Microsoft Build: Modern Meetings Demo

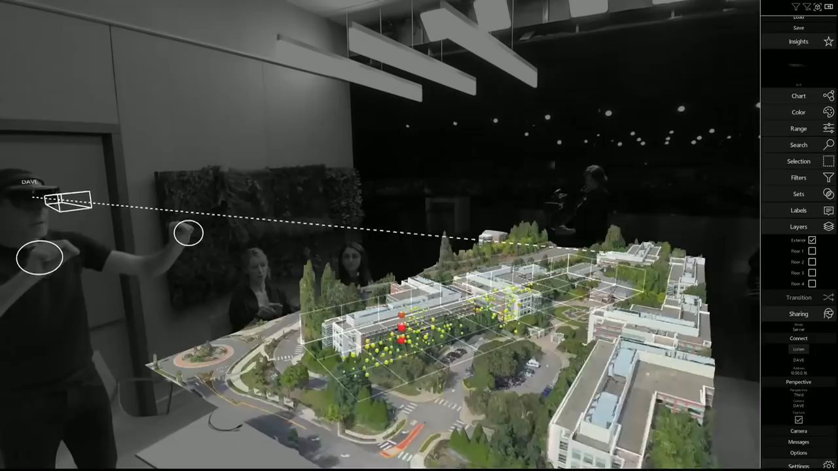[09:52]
Now, let's take the hologram that I'm looking at and place it directly onto the meeting room table. In this way, everyone can get a sense of what I am seeing without having us all to wear HoloLens.
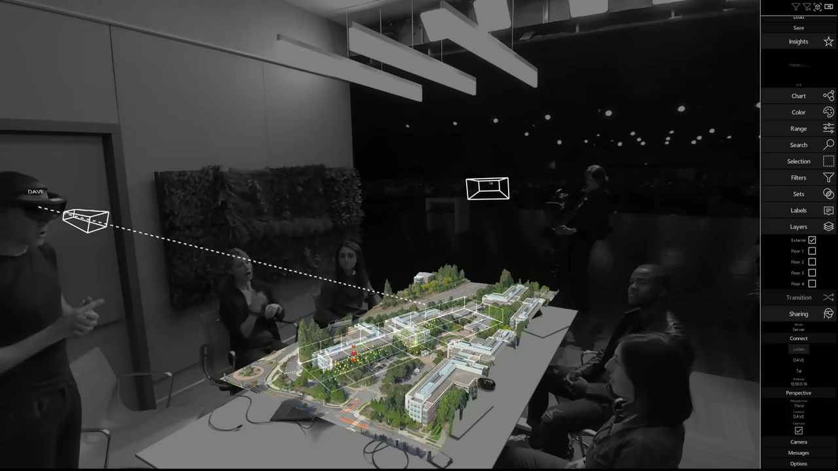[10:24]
Now, I can see Tal's avatar looking around the data just as if she was in the room with us. Tal, have you got any insight as to why these three sensors that are in a vertical stack might be giving us an issue? Dave, there's a hot air duct running from the cafeteria kitchen on the ground floor up to the roof.
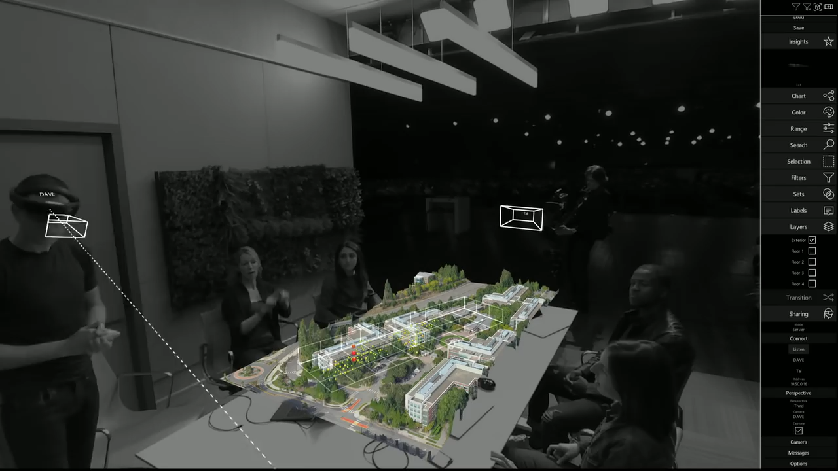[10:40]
There were some changes in the kitchen recently. We may be way over spec thermally. Got it. Maybe we should change the sensor placement for more consistent readings. That's a good idea.